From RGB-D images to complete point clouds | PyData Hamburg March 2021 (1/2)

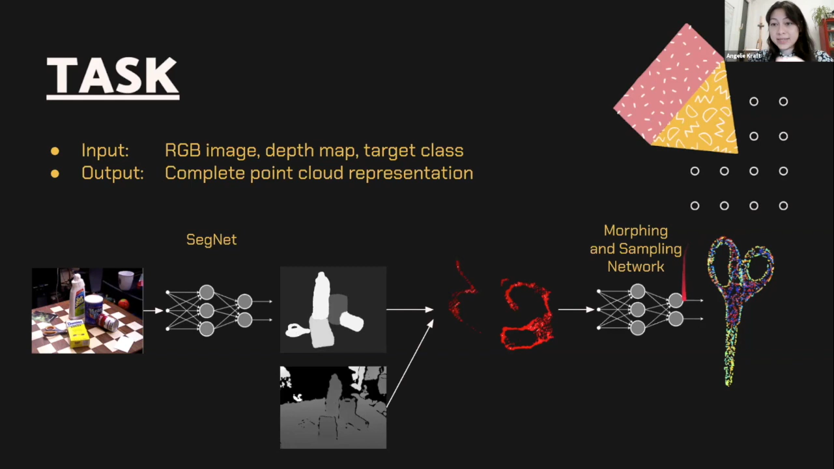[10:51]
As you can see here, we can barely understand that this could be a scissor or a pair of scissors. And then we took another network to create a completed three dimensional representation that if you would rotate that, it would have the complete surface shape from all perspectives.
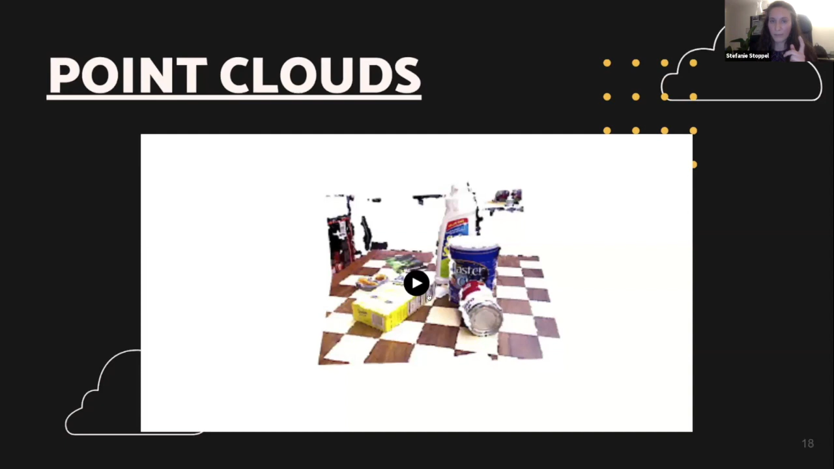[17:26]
frames from our dataset and how the frame as a whole, including color information looks like in the form of a point cloud.
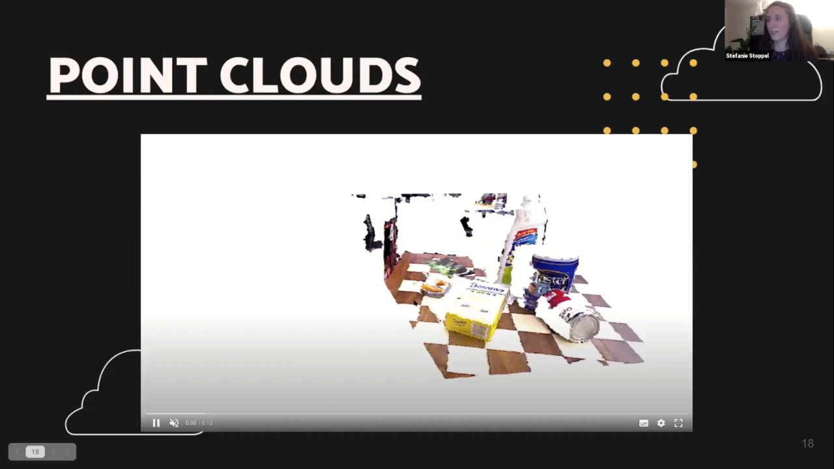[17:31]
So, um, as you can see here, I'll just go forward a little bit.
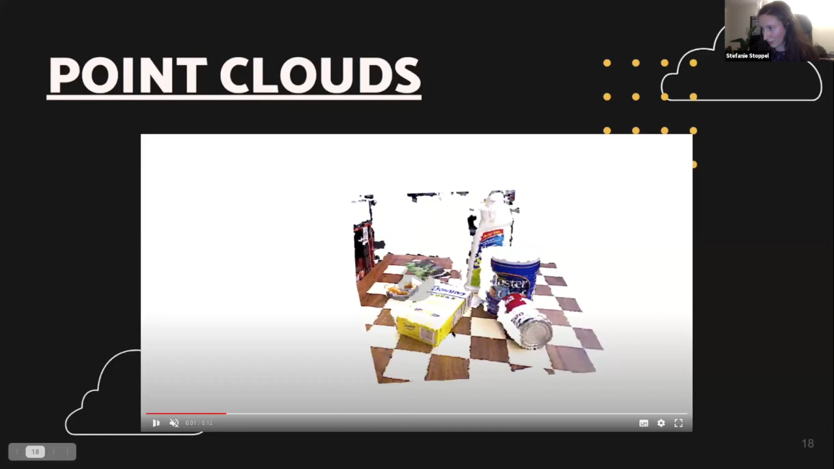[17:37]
So this is, um, roughly where the camera would have been when it was taking this picture. Uh, and you can see that, um, here's the tabletop. Here's the, here, these objects that we're looking at that we're interested in. And here there's a bit of information missing.
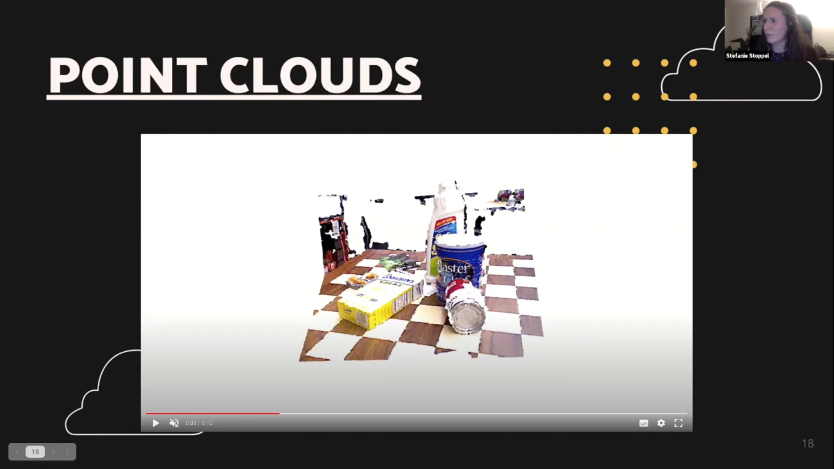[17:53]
And the same as if I go back here actually, so right in front of the scissors. So the object that we might care about, there's some information missing because, um,
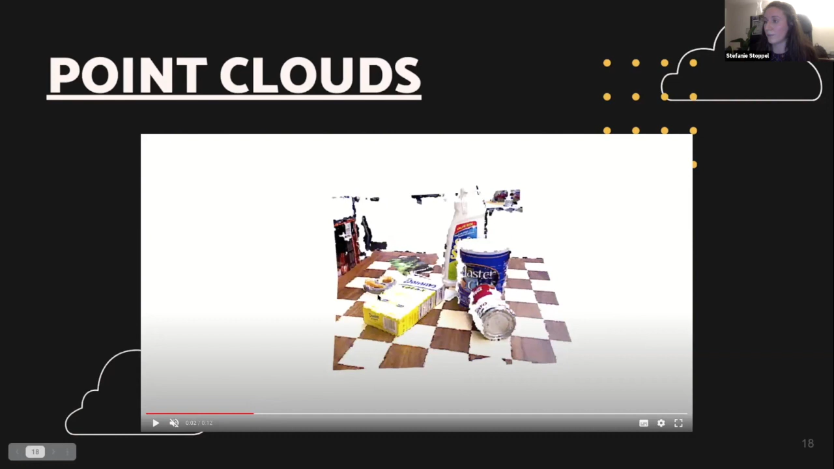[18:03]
this part is occluded by this other box and right in front of it.
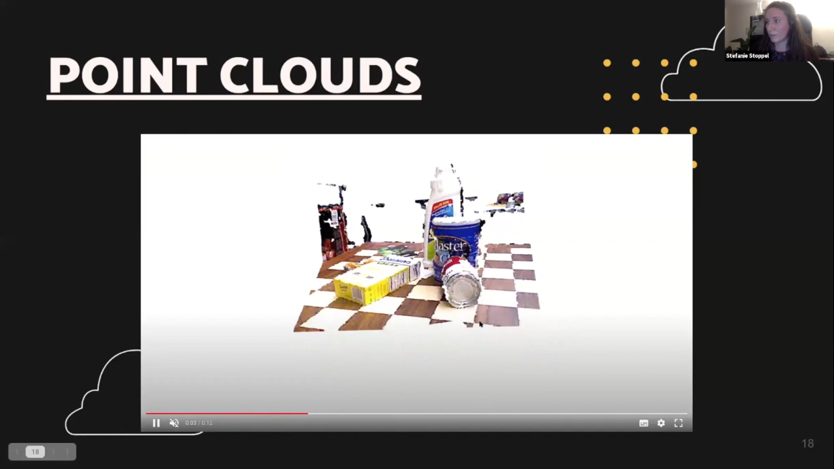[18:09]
And if I play this video a bit more, we can actually see it from the side and then we get a feeling for how much information is actually missing. So if you imagine you're a robot,
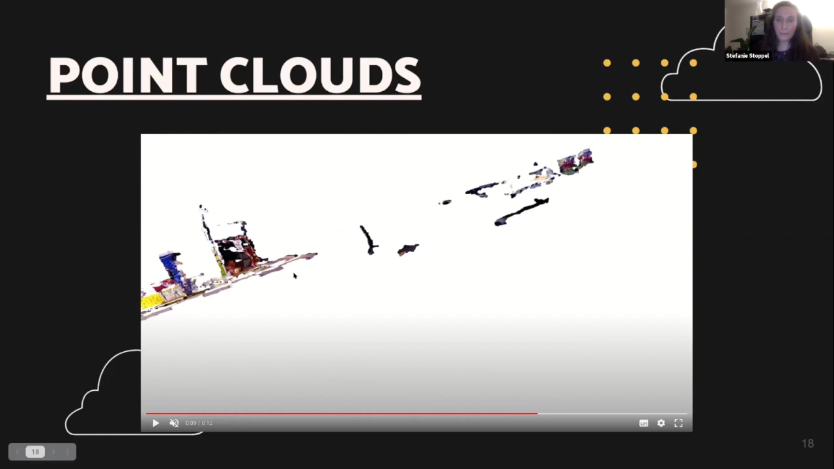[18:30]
you are missing basically, I don't know, three quarters of this bottle or of this box, if you want, if you're trying to grab it. Um, yeah. And we're trying to predict this extra bit. So somehow changing slides is always a bit odd with video.
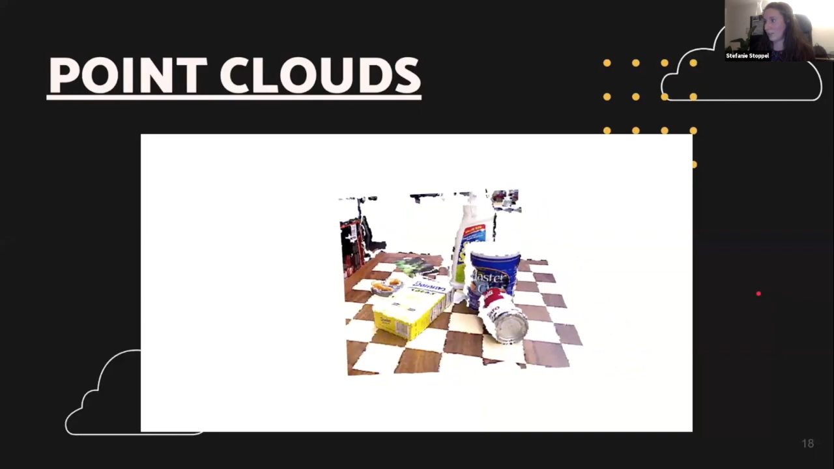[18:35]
Okay. So, um, now how do we get from the segments to our initial point cloud representation, the incomplete one. Well, here, this is the output, um, of the segment that, uh, Angelia showed up or showed us earlier. And we, in this case care about the scissors, which can be seen here. And, um, basically, uh, down here, we have the depth map and we also care about the exact same pixels or the location that we can see up here.
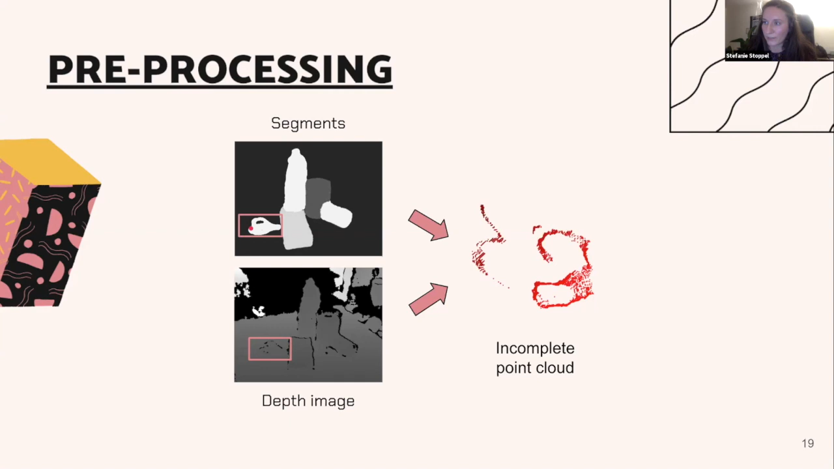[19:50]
Um, because as you can imagine, um, the network, the segmentation network is not perfect. So the output isn't perfect. So it might actually output some pixels here as scissors, which actually belong to the table or some other objects. So that's why we see this as noise. here. And then comes the, uh, really cool part actually, um,
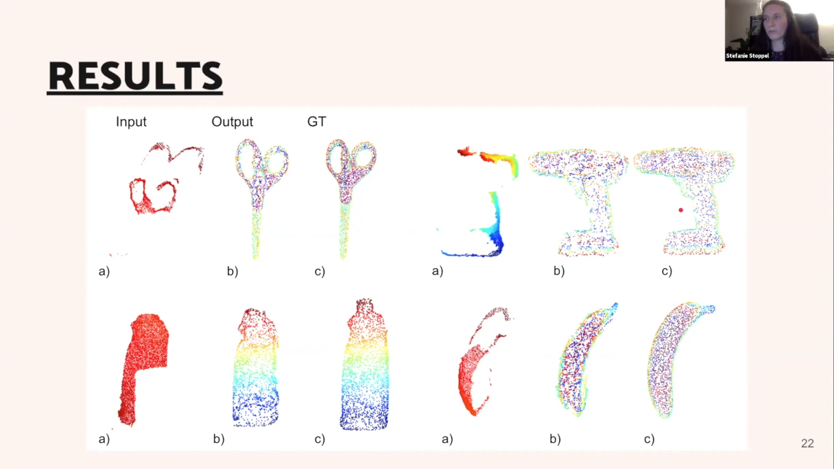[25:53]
They look very close to the ground truth. Maybe the holes here a bit larger, but it's actually nice results. And, um, for these two objects, we got overall pretty decent results. Then for the bottle, um, which has acquired a large occlusion here, um, the outfit looks a bit wonky. So, uh, there's like, I don't know, um, some bumps there where they, where there shouldn't be any bumps, but you know, and the cat's kind of missing and well, the banana looks like it should have been eaten like two weeks ago. So, um, I don't know. This is one of the actual good results.